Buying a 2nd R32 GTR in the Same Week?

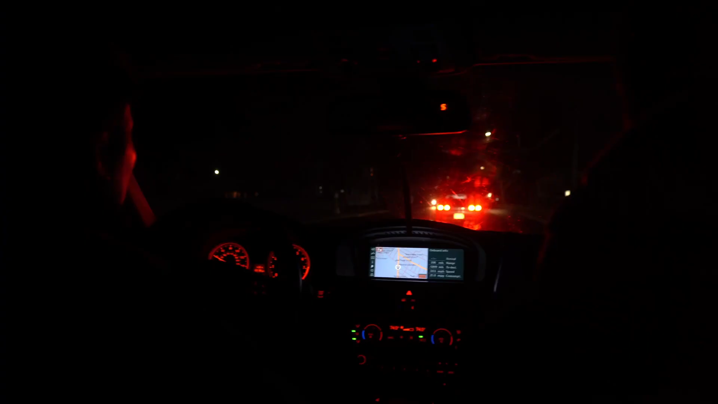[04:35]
I hate that he did the LED taillights and left the fucking turn signals. Because usually when people do that on these, they make the running lights become the turn signals.
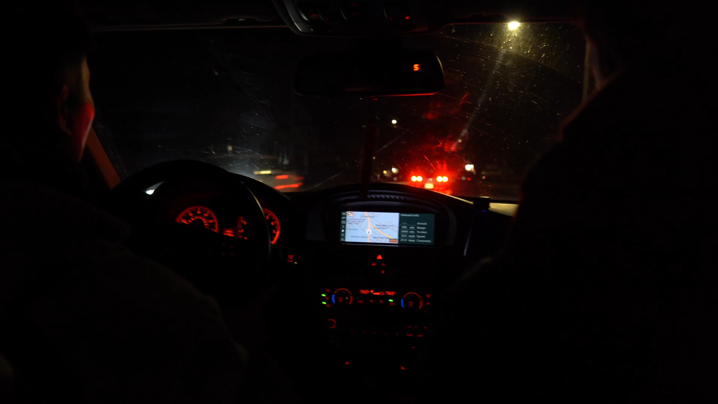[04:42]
I think he bought it that way. Probably. Dude, he got the car 2 months ago. Right. He didn't do anything. The only thing he did was like put it something of like a downpipe exhaust and he got it tuned or something. R35 R32 GTR Inspection.